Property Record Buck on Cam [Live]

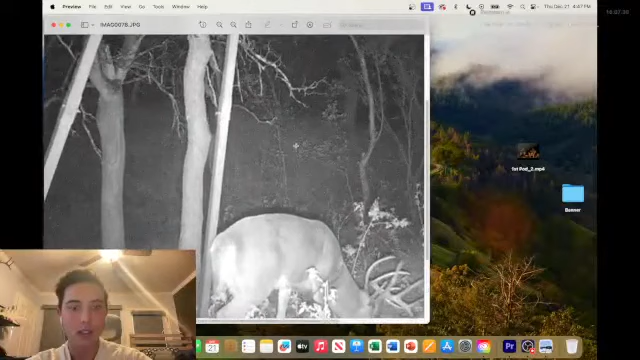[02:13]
At least as I've been told. 10-pointer with giant G2s and even bigger G3s. His G3s are bigger than his G2s, which is kind of crazy to see. And so you get him coming through here, you get a spike, and he's just all up in there during during November.
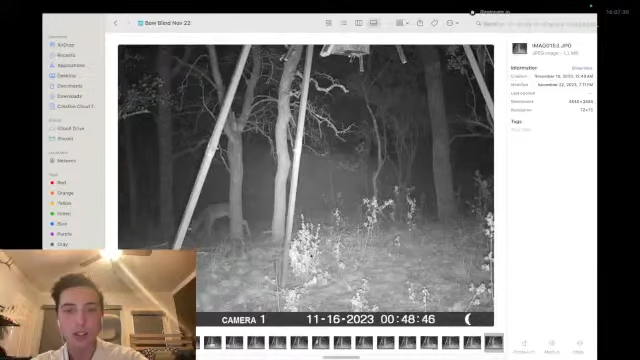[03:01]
And then, boom. That's the best picture of him right there. But that is, without a doubt, the property record.
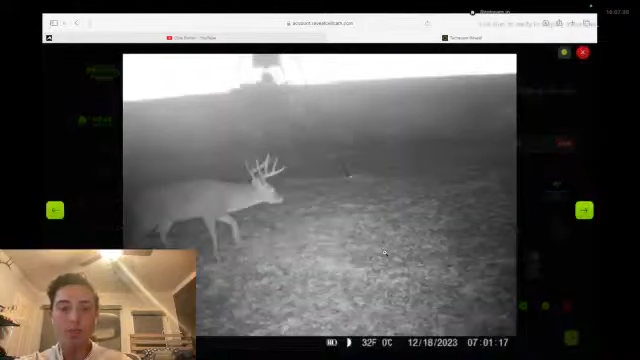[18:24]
I get this picture. I get this picture on 3 days ago, and I'm looking at it, and I'm like, this looks like him so much, but he's missing, you know, two antlers. And so I'm sitting here thinking about it. I'm calling people, asking for what they think about it, and just talking to people about what it is. And, you know, it looks broken off. It looks like he broke off his antlers.
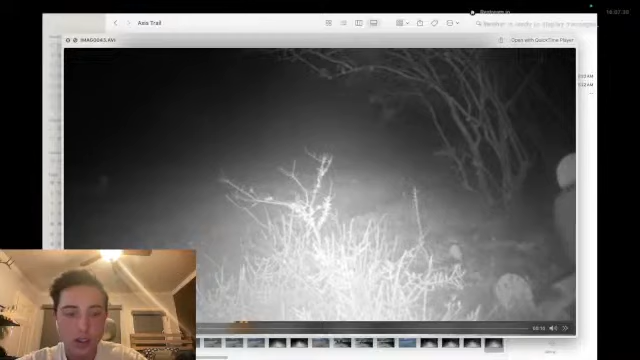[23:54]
Little 8 again. Yeah. Ooh, that was a big one. Big 8. How far apart were those? 12 minutes. Doe comes back this way. Big buck follows him. Or follows her. 1, 2, 3, 4, big 8. Little spike's gonna go watch.
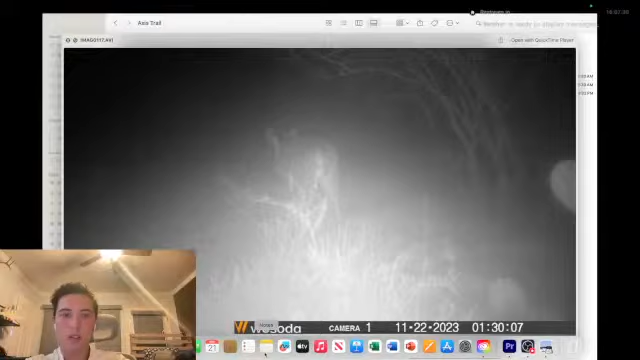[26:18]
That's a big pig. And so that's everything for that one. But yeah, I mean, that,
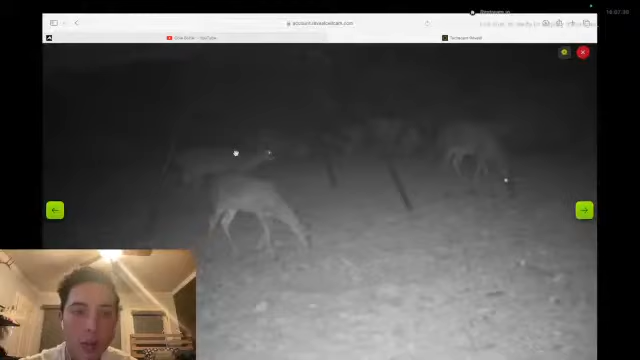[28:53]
It's hard to tell though. It's so far away.
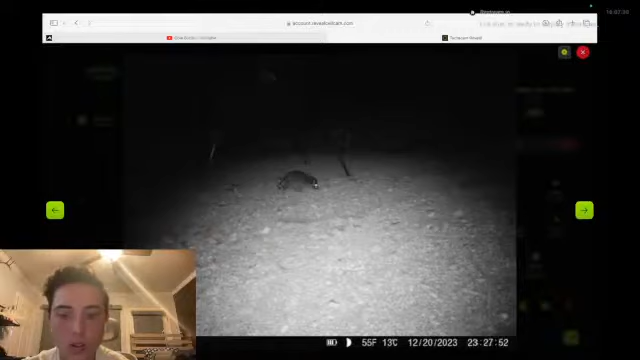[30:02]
This one is coming to it so often, it's weird.